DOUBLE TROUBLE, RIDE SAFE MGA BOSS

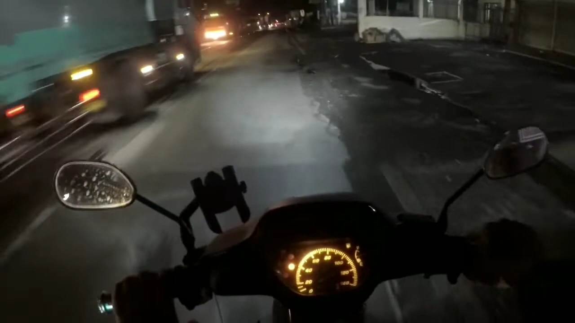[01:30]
Kasabitan pa. Naantok ko siguro yung driver na yun. Hindi lang nakabukas yung camera ko kanina, pero lumampas na siya sa akin. Ang ginawa niya, bali nandito ako sa way na to. Ayun, pagkalampas siya sa akin, biglang kumanan. Pansin ko nga bakit laki-laking motor sniper tumapat pa sa tapat ko.